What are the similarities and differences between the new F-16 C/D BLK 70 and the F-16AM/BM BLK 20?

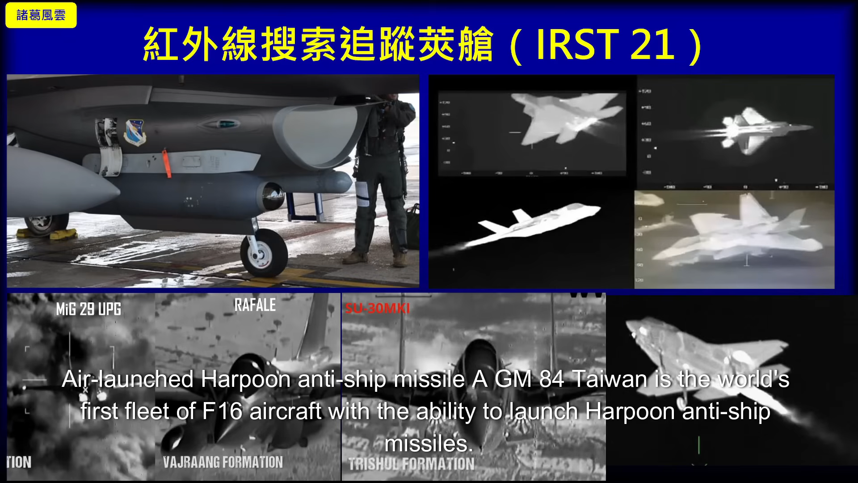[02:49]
In addition, there is the latest IRST infrared search and tracking clamp warehouse purchased by Taiwan.